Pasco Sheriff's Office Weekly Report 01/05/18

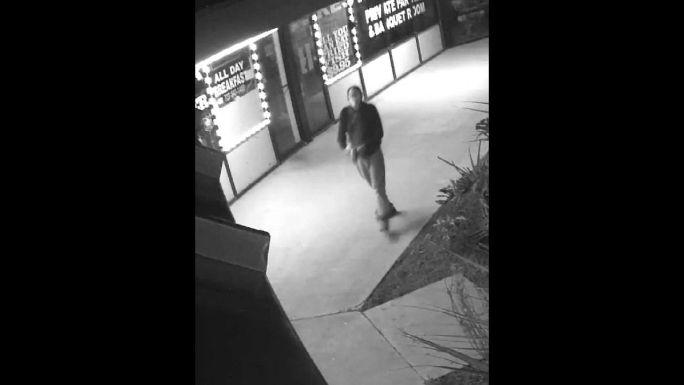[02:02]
around 4 10 a.m who gained access to the scoreboard sports bar and grill that's on universal plaza and holiday he broke the front glass door with a brick and then reached in and removed
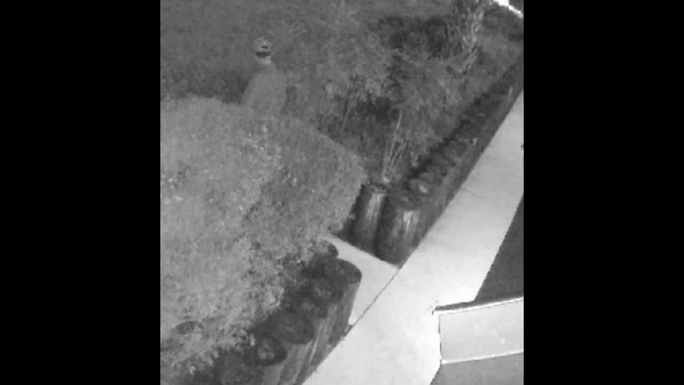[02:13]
an unknown amount of cash from one of the game machines by breaking the glass on the side of the machine he was wearing black long sleeve shirt gray sweatpants red and white ball cap and brown shoes with orange laces you can identify this person call our tips line you can leave a tip anonymously on our website and of course you can
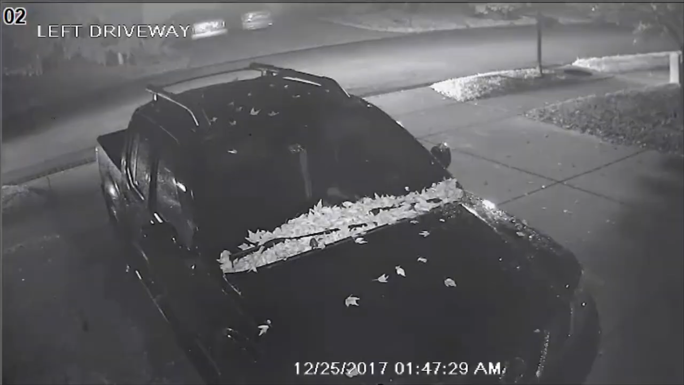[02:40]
out this video now this video is in the thousand oaks east and thousand oaks west and southern oaks neighborhood all of these neighborhoods including water's edge experienced multiple vehicle burglaries a black male suspect was captured on this video surveillance if
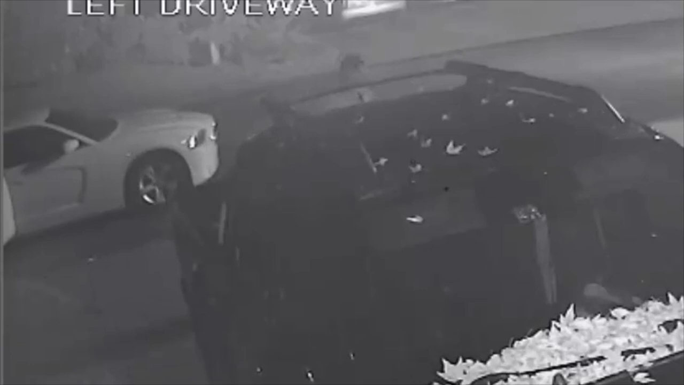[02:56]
you're able to identify the suspect caller tips line this occurred on christmas